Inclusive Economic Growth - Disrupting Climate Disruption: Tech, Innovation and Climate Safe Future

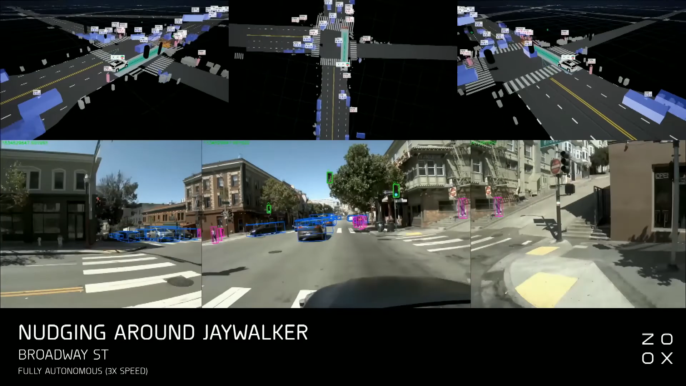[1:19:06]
we can actually afford to use the most advanced sensors and computers to solve autonomy robustly.
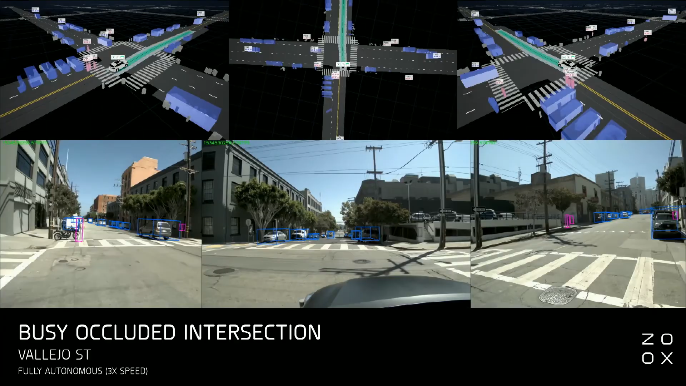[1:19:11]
So we're using 360-degree cameras, radars, and LIDARs,
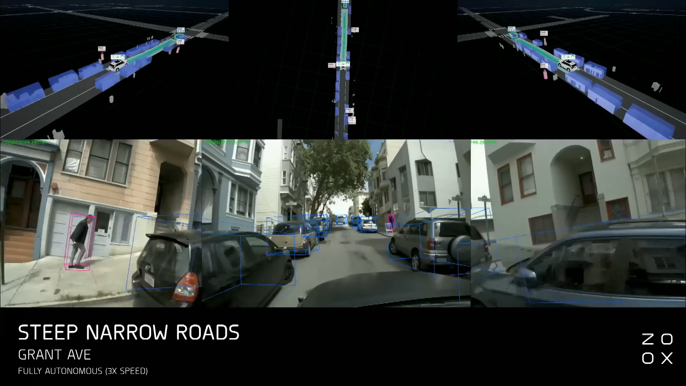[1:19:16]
and then we're developing machine learning and AI techniques that take that sensor data and translate that into responsive and safe driving.
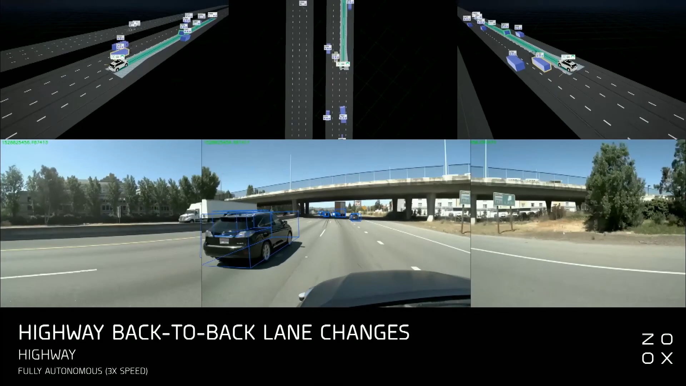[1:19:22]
Today, Zoox already has a fleet of test vehicles driving over the Bay Area with our AI software and sensors. We're driving autonomously during the day, at night,
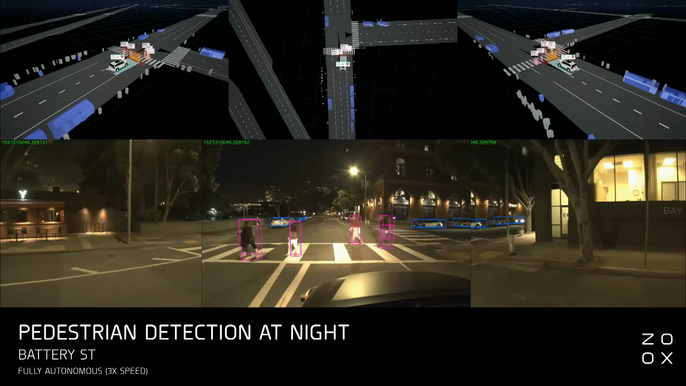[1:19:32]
in fog, and in the rain, and this is really state-of-the-art work that's happening right here in the Bay Area at Zoox. We're handling super complicated situations. You can see a lot of them on the screen now, right?
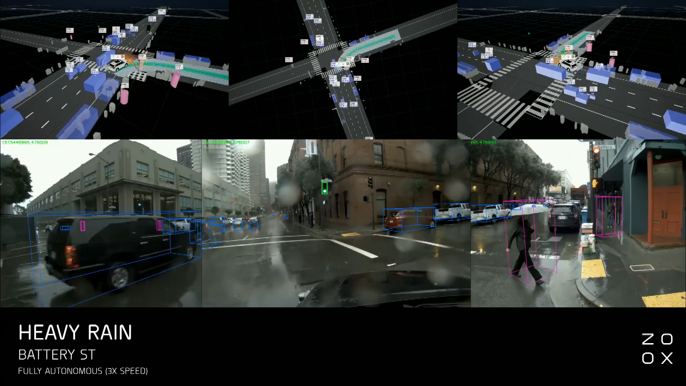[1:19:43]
Heavy rain, pedestrian detection at night, four-way intersections, tunnels, freeways. Here we're doing an unprotected left turn with oncoming vehicles at a six-way intersection.
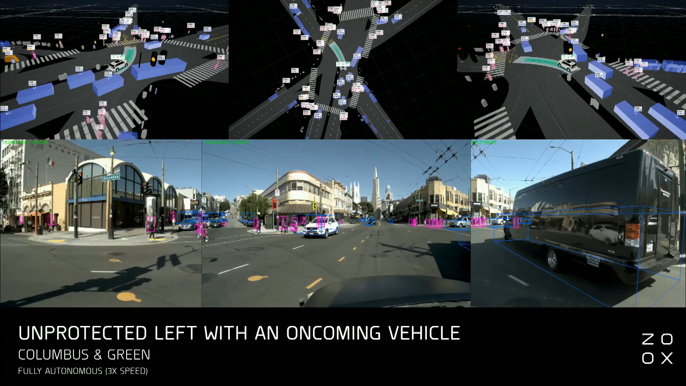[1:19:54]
This is really, really hard. I don't like driving here, but our vehicles are pretty amazing at it.